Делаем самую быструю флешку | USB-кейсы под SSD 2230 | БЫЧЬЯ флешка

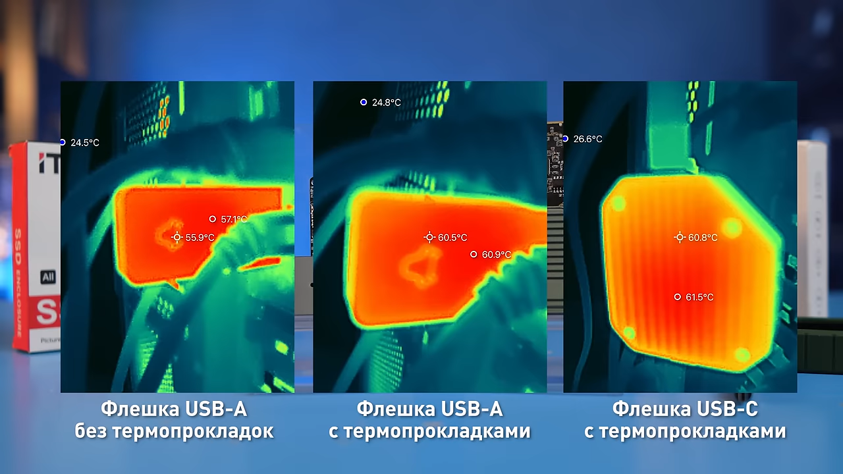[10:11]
этом температура обоих корпусов почти не зависит от использования прокладок и составляет в конце теста аиды
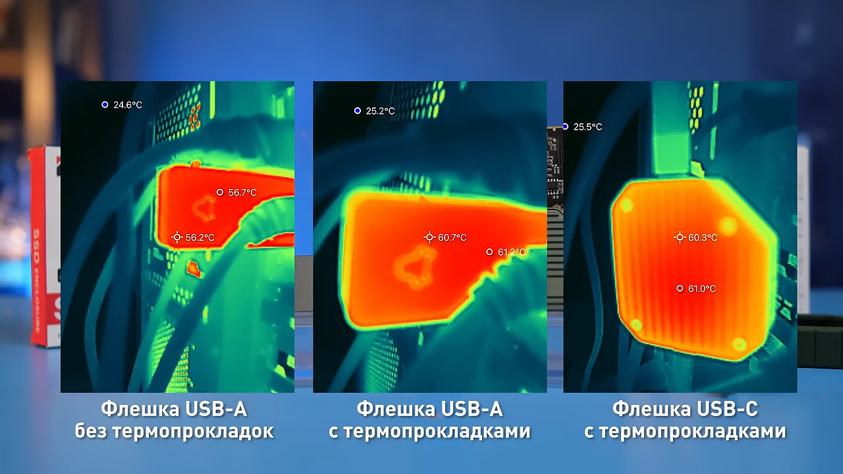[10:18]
55 60 градусов пальчиком горячо но придется смириться с высокими температурами при активной передачи данных все-таки полноценным контроллером нужен нормальный радиатор